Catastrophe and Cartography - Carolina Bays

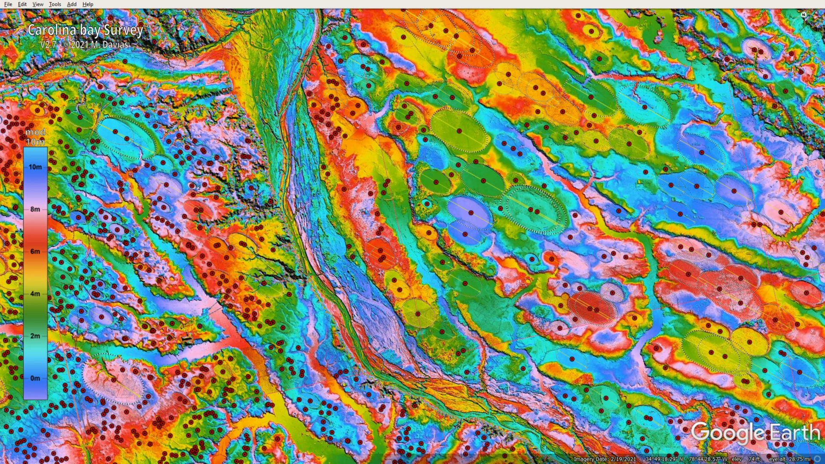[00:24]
This is a very interesting set of craters, basically, that's completely covering the southeastern United States. And if you'd like to follow along with us today, you'll need to download this KMZ file for Google Earth.
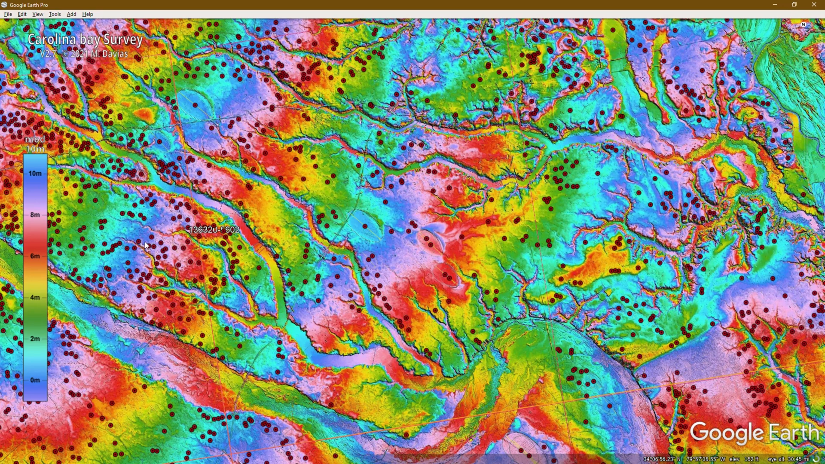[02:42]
One of the things you'll start to notice, though, is that they all are elliptical, and they all have pretty much the same orientation.
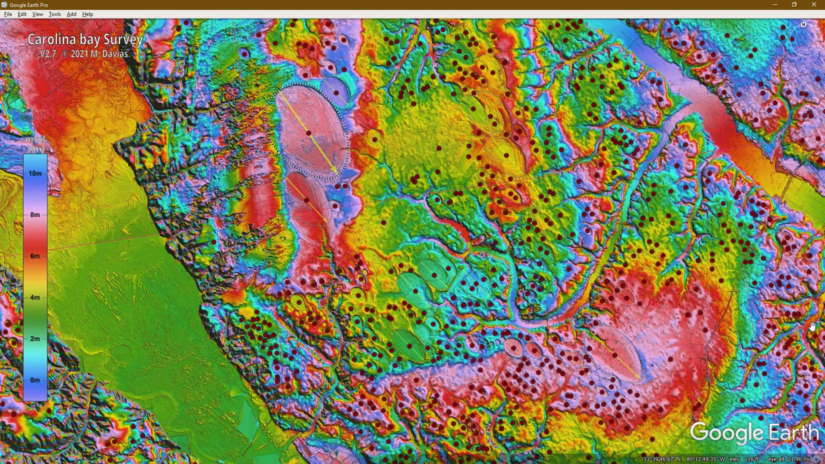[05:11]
And some of the theories would indicate that the Carolina Bays are 50,000 years, 100,000 years, maybe even older. But if that were true, you would think that, especially with all the erosion we've had from glacial to interglacial in the last 100,000 years, that all that of erosion would have significantly reduced the visibility of these Carolina Bays. Therefore, I would argue that if the Carolina Bays were formed a long time ago,
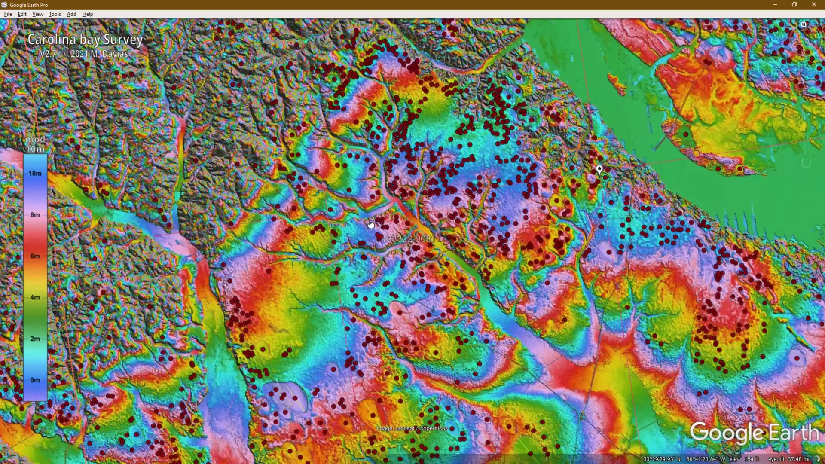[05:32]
they should have been largely eroded by now. But we can see here with the LIDAR imaging that they're definitely still pretty intact, which to me indicates that they were formed most likely within the last 15,000 years. And what Antonio says in a lot of his videos is that the most likely explanation,
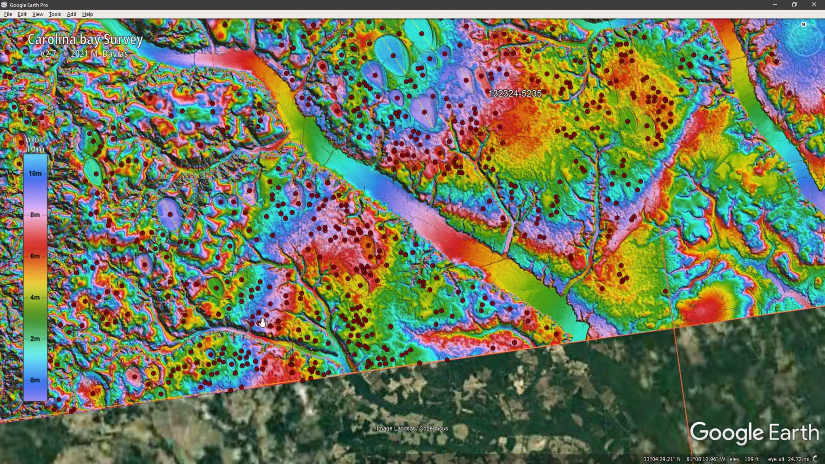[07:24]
I love this new technology we have, including LiDAR, which enables us to see through and really focus in on what's going on. But this is why I love modern technology in a lot of ways, because without LiDAR, it would be very hard for us to measure and learn about the Carolina Bays, because they don't stand out very well on just the normal Google Maps.
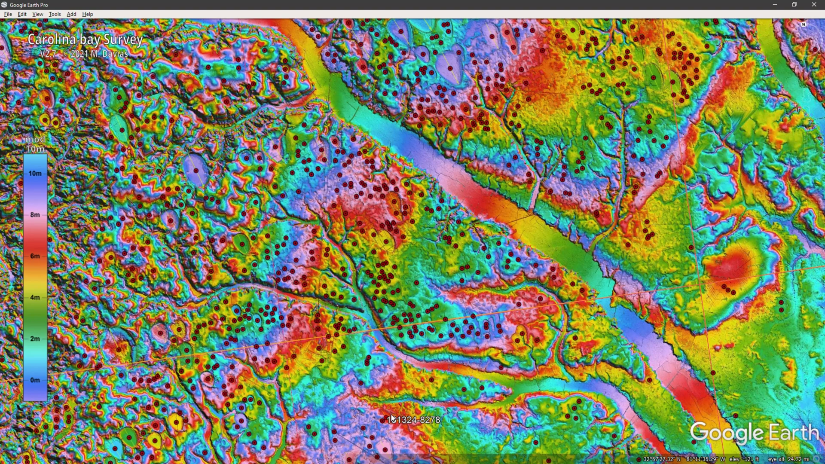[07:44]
Let's zoom out now and check out the Nebraska Rainwater Basins and see how those differ from the Carolina Bays. As we're zooming out here, I want to reiterate a point I made earlier.